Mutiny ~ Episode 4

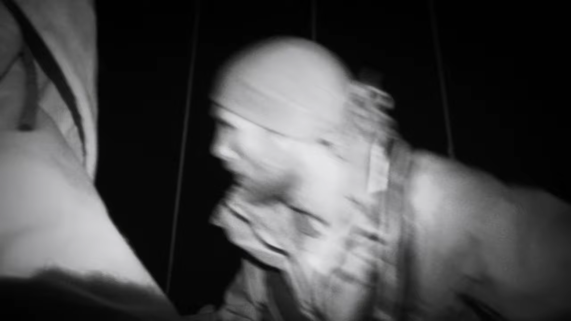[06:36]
It's weird. Almost like I'm dreaming. Just the noise of the boat and everything that goes on around you.
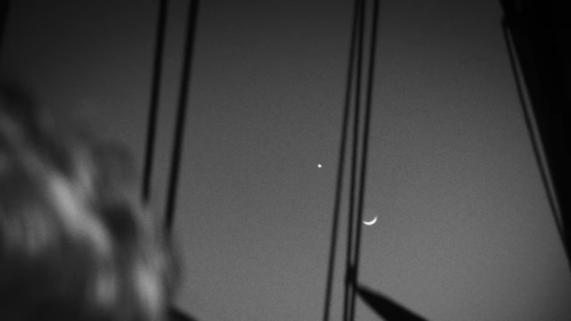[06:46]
It's almost like it's not really happening.
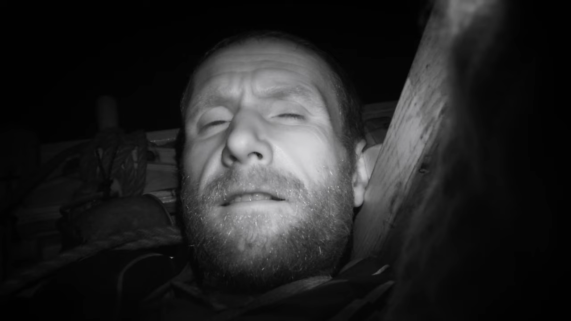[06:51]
It's weird. And I think it's brought on by no food, dehydration, cabin fever, lack of sleep, all adding up to this kind of feeling.
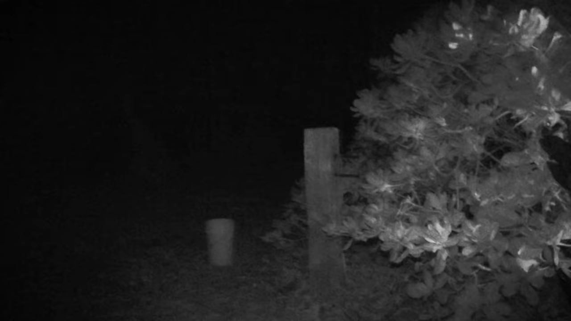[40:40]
Don't know exactly what I would do if a croc popped its head out of one of these bushes.
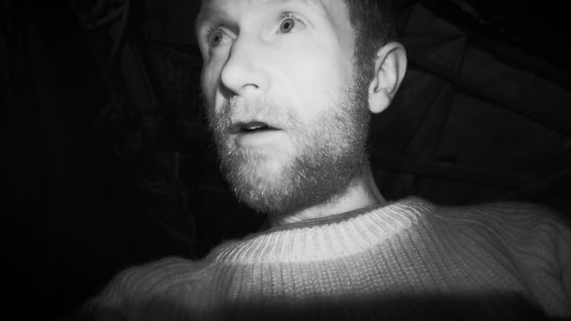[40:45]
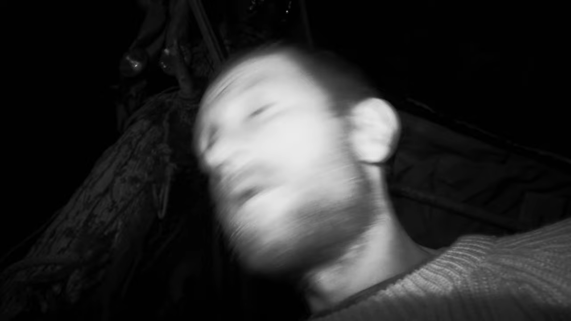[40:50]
Fuck! Ah!
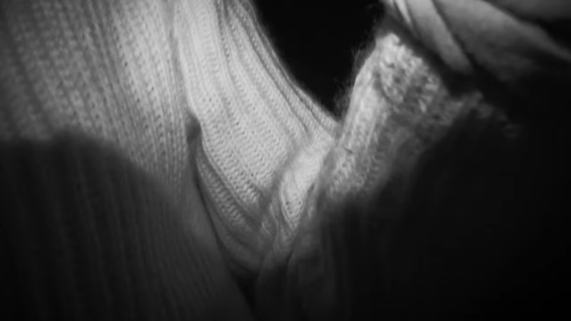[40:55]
The fuck is going on here? I think I just got bit by something.
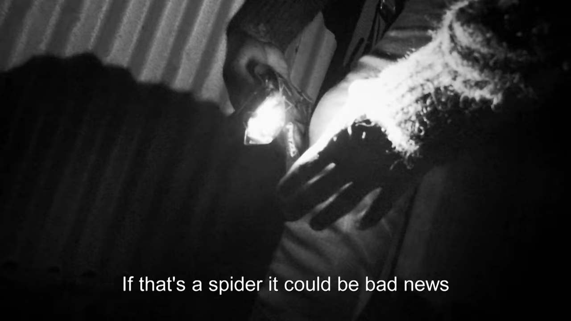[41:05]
If that's a spider, this could be bad news. Oh, fuck. What is it? Big centipede.
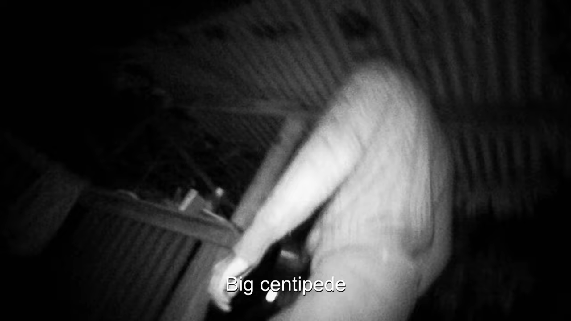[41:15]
Ooh, nasty. Oh, my God, that's so painful.
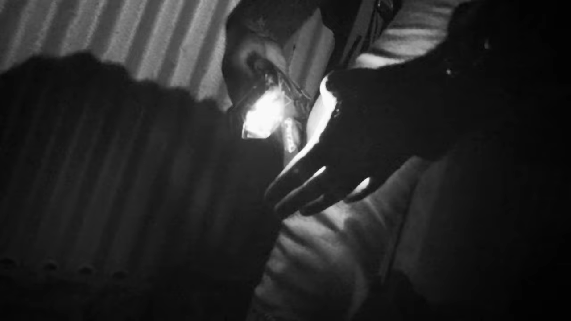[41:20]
Thankfully, this species of centipede is not deadly.